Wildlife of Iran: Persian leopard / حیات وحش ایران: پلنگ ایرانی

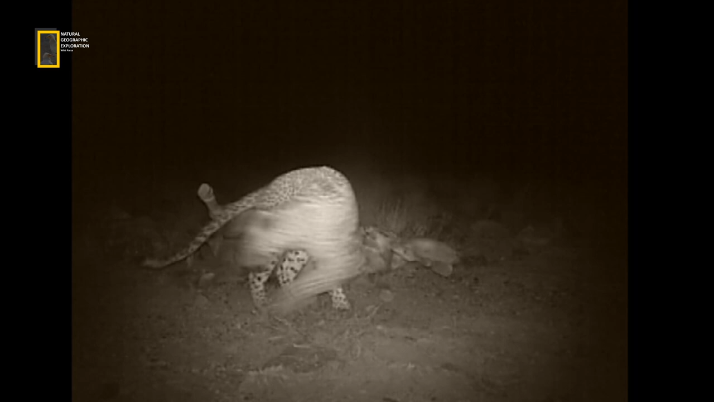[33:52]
پلنگ پس از دو شب به آرومی و در حالی که مثل یک سگ شکاری اطراف رو بو میکشید به لاشه الاغ نزدیک شد
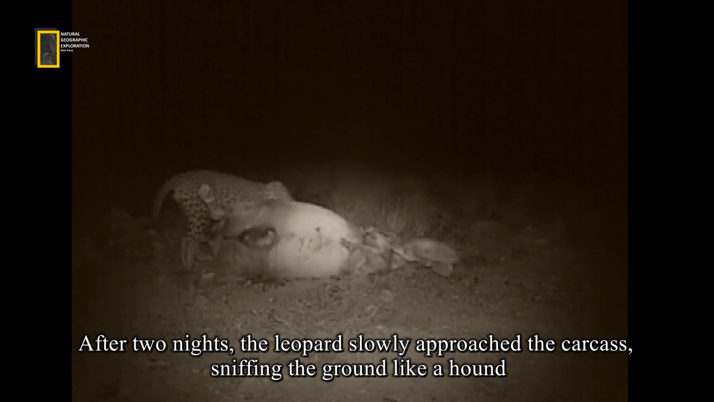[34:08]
و با احتیاط شروع به تغذیه کرد.
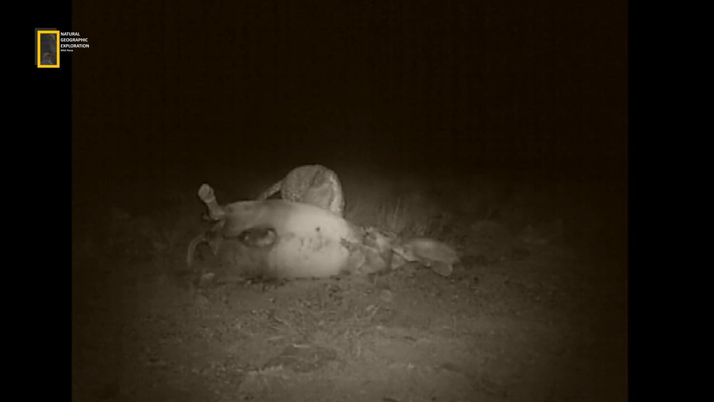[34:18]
اما اون همچنان هوشیاریشو حفظ کرده بود و به هر صدایی واکنش نشون میداد.
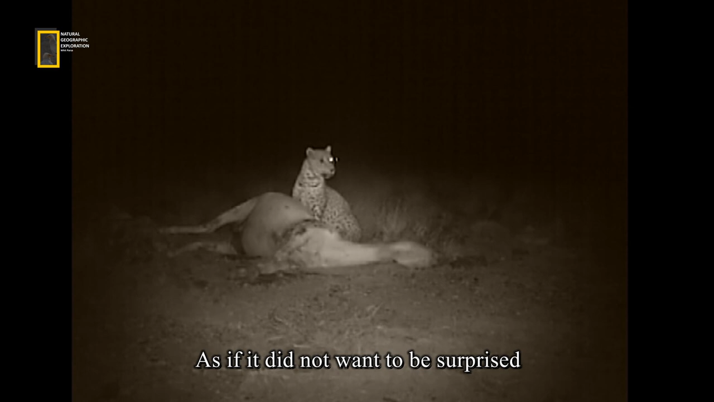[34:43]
مثل اینکه دوست نداشت غافلگیر بشه. پس از سرکشی مجدد دوربین توسط مردم محلی، رفتار پلنگ کاملا تغییر کرد.
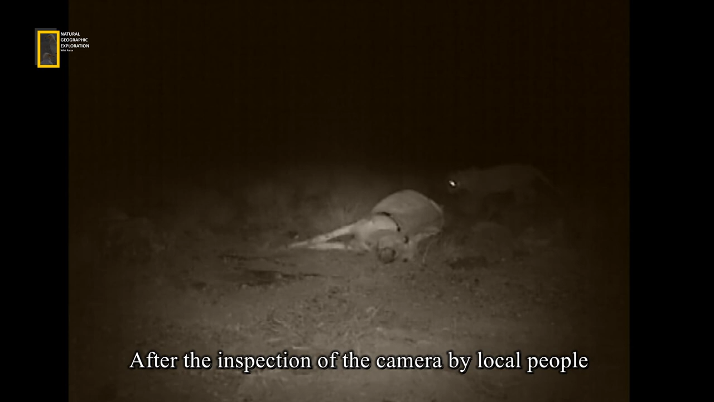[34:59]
ظاهراً بوی اونها در محیط باعث شده بود تا ترس عجیبی در این پلنگ ایجاد بشه. پس از اون شب اون دیگه برای تغذیه بر سر لاشه حاضر نشد.
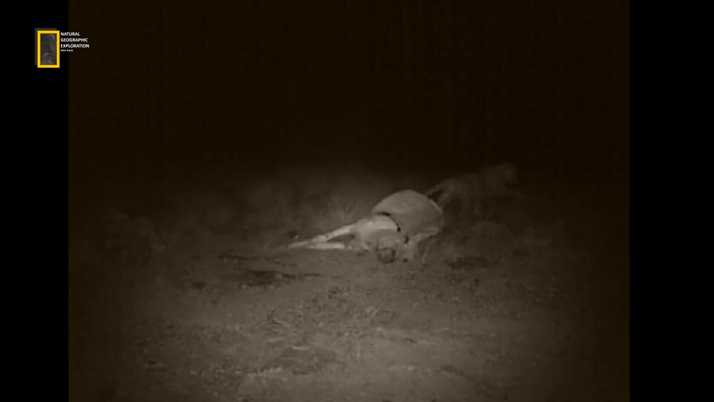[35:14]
اما دو روز بعد در نقطه دیگه حمله مجدد این پلنگ به شش بزهلی گزارش شد.
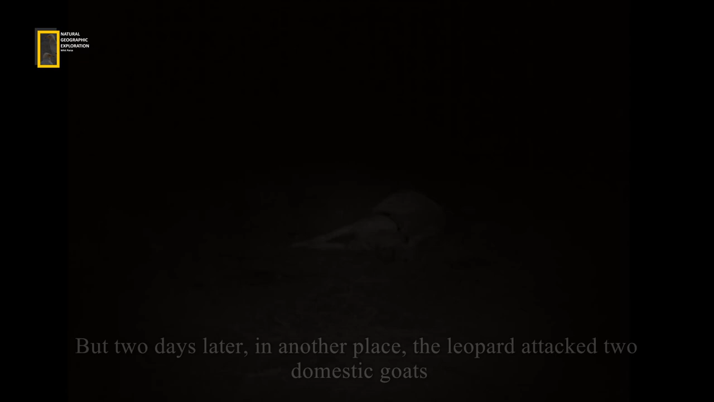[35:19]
پس از یک وقفه یک ساله دیگه نتونستم هیچ اطلاعی از این پلنگ به دست بیارم.
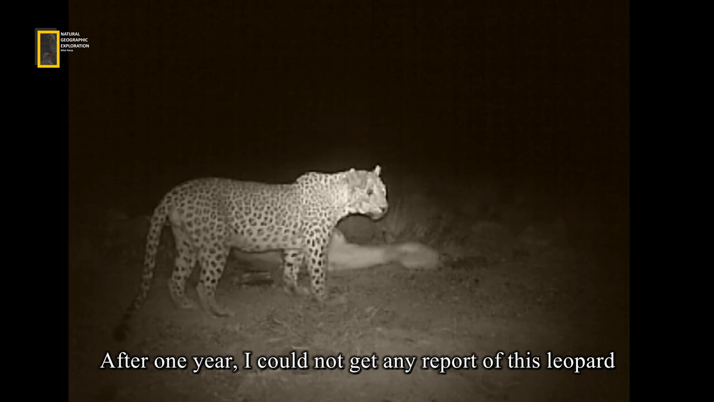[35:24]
و این احتمالاً آخرین تصویر از تنها پلنگ این منطقه است.